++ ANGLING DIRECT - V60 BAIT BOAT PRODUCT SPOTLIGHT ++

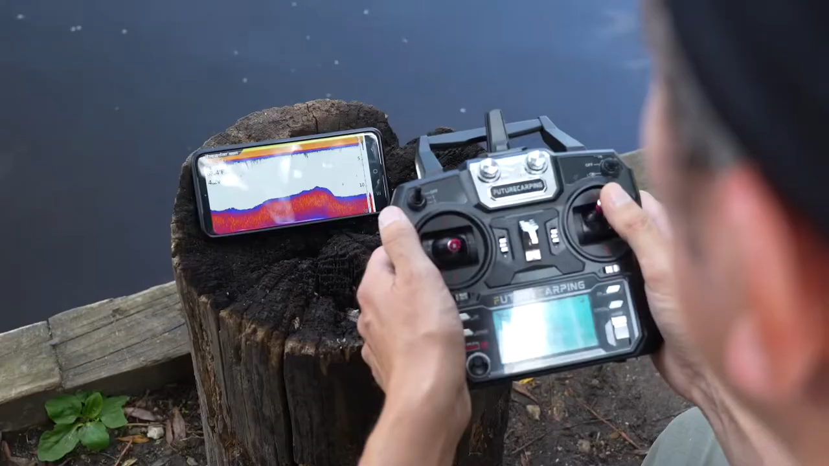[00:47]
The fish finder is an absolutely brilliant fish finder. I've used quite a few fish finders both on bait boats and bigger fishing boats and the detail of this one is brilliant. So by downloading an app either on your phone or your tablet and